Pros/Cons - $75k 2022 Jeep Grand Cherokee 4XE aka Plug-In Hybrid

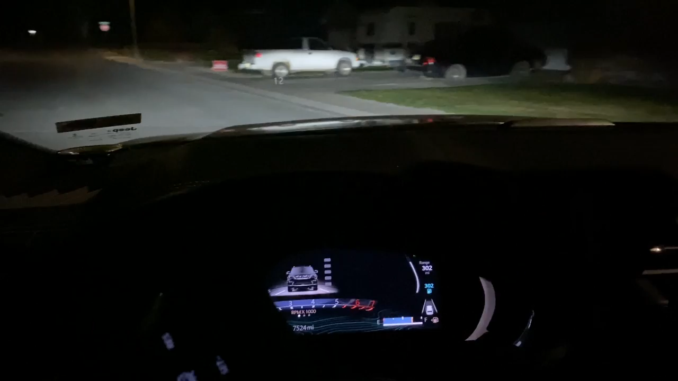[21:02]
this engine's really loud in the morning. This is what I wish I had electric power. I wish I had some battery range because I'd like to just prefer drive battery in the morning. I don't know if it's just cold temperature, small engine, whatever the deal is, but I've been really surprised at how come on, how loud it is.
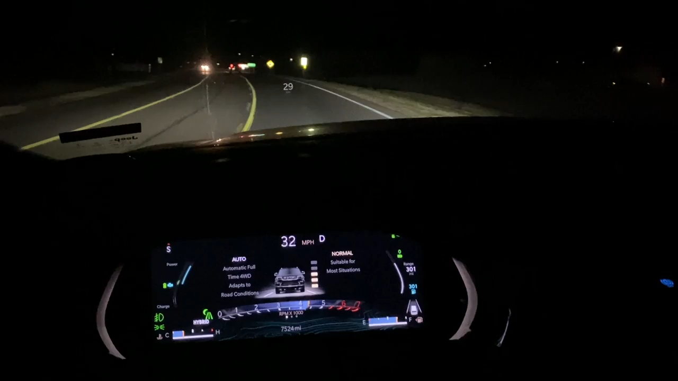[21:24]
Yeah, it definitely could be doing EV mode here and be a lot quieter.
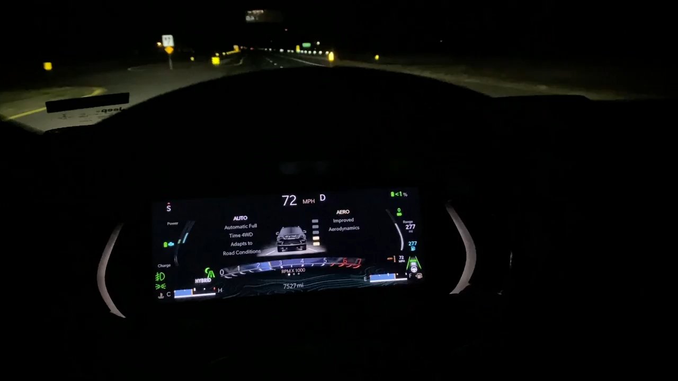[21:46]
I want to show the brights out for a minute. One thing I want to talk about, though, is this mirror.
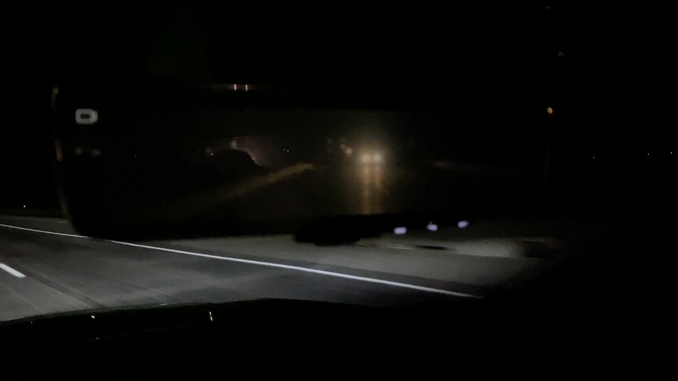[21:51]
It doesn't get talked about a lot, but this is a digital mirror, and you can see those lights behind me are not nearly as bright as they would be normally. So then let's check the brights out. There's your brights.